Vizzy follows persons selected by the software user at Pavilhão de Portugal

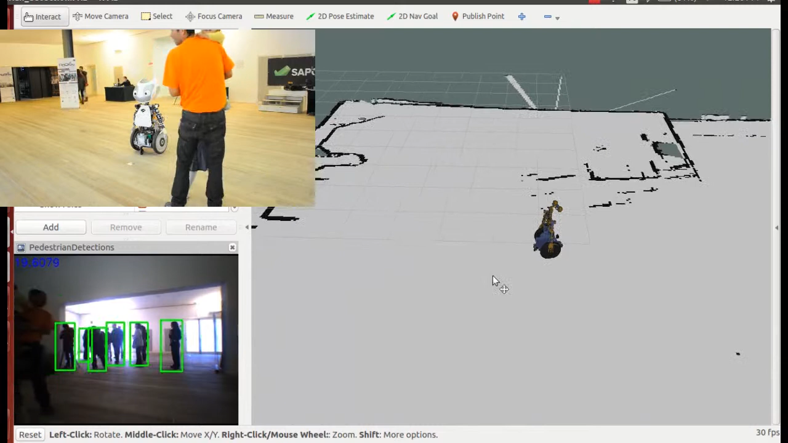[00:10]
This video has three simultaneous recordings. On the right side,
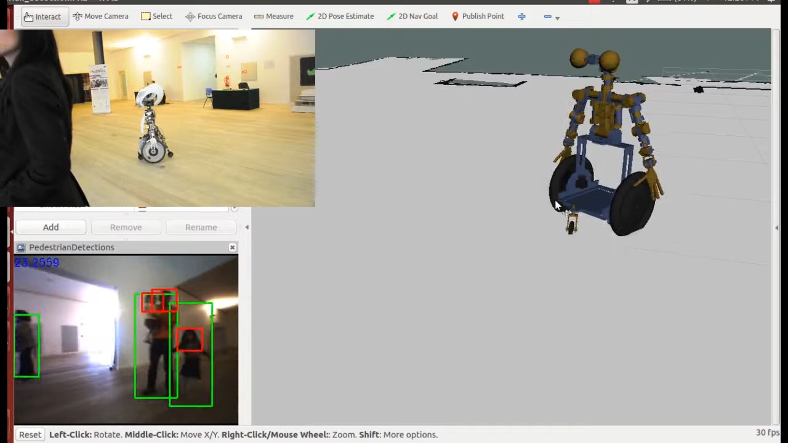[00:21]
you can see RVS window that shows the URDF model of VZ, reading its state from the actual robot. The robot is localized in the 2D map of Pavilion de Portugal.
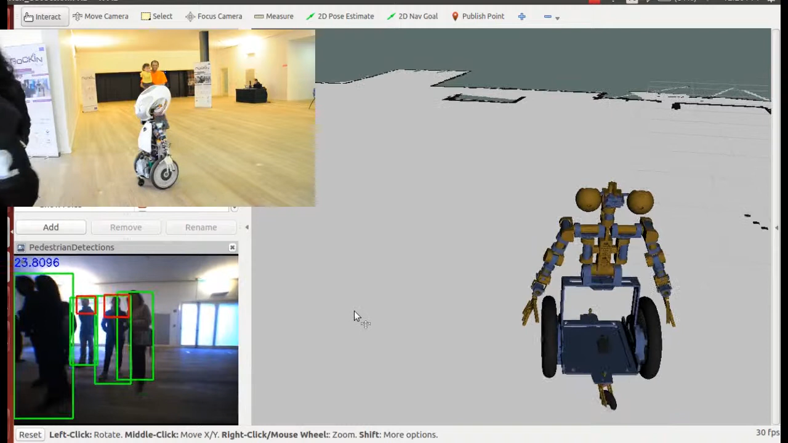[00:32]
Top left side displays the video recorded by an external camera while VZ follows persons.
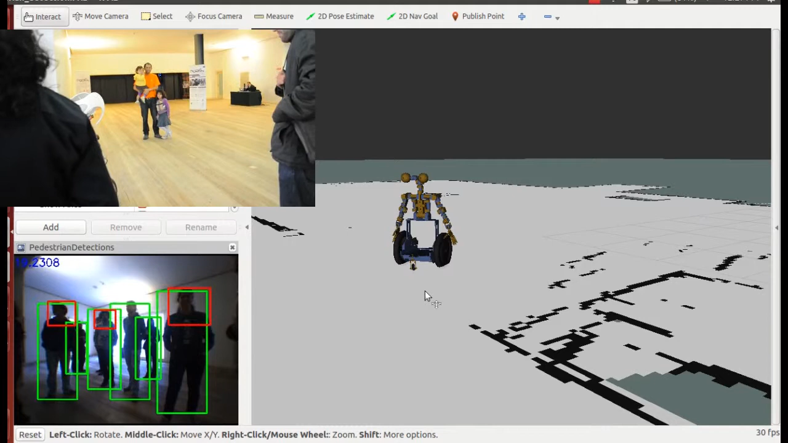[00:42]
The bottom left displays the left camera on the robot, having the detected persons as green rectangles and the upper torso as red rectangles.
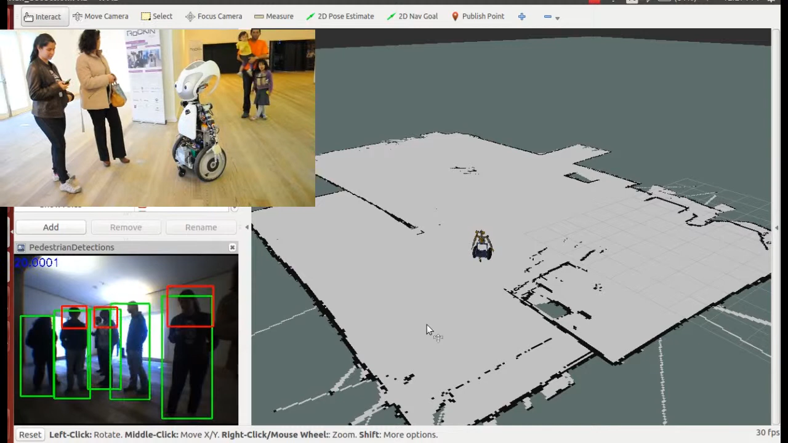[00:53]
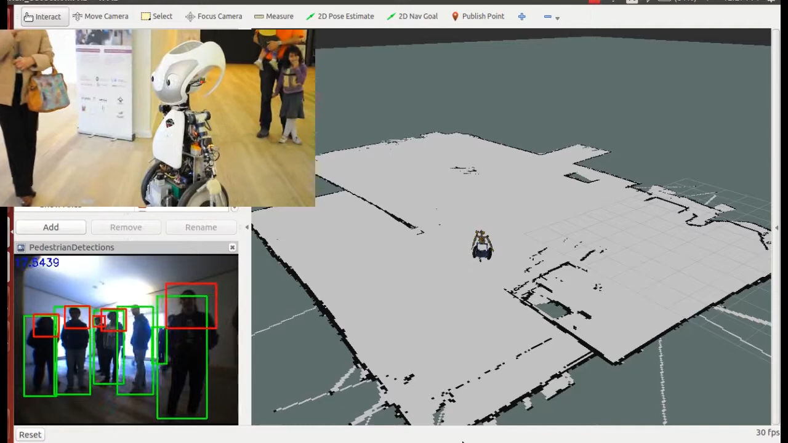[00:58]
In this video, VZ,
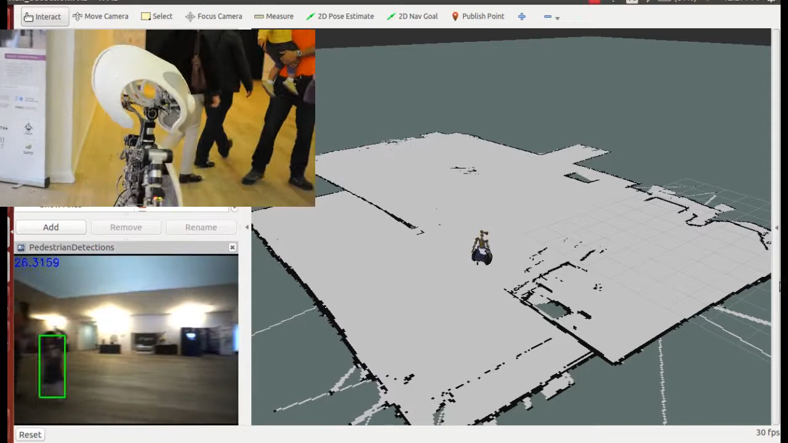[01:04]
an upper body humanoid with the Segway mobile platform developed at VZLAB, is following people. Each person is selected by a human operator in a graphical user interface.
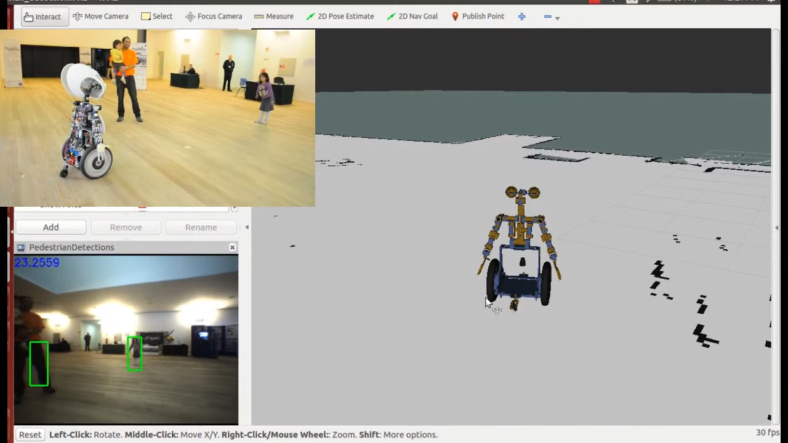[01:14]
Then, VZ follows the selected person, aiming at being 2 meters around the person.
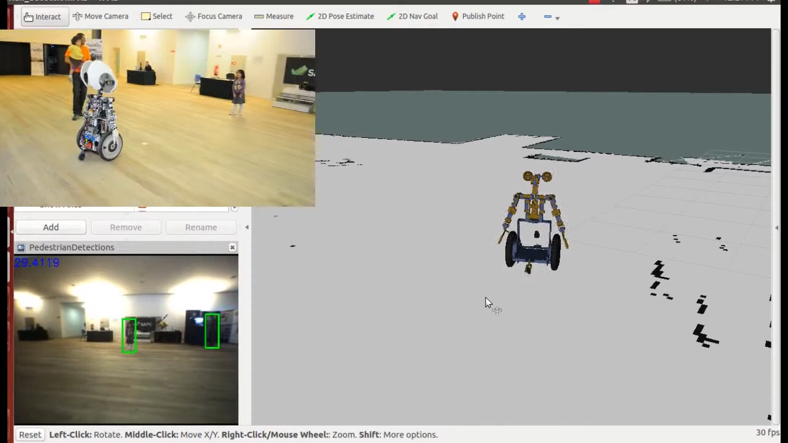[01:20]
The main YARP software running is the gaze controller that receives target fixation points on a YARP port.